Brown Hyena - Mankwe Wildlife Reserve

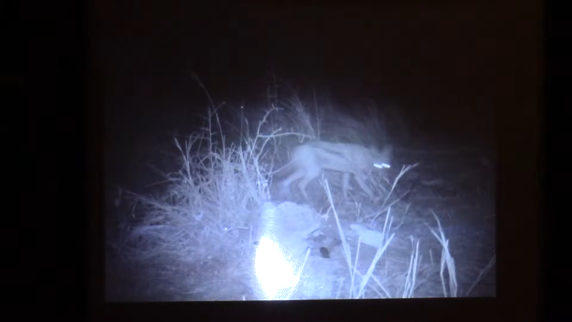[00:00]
boy. Which check is this? Jackal. Hyena. Oh wow, Jackal's brave. Oh, so close, huh? It's just an eye, and then it's like cool. Flash. He's a great sergeant. Runs around it, scared. Yeah, really angry. Oh! Whoa! Oh, that's so cool. Can you identify it from that picture? Do you know what the funny thing is? Is that? Oh!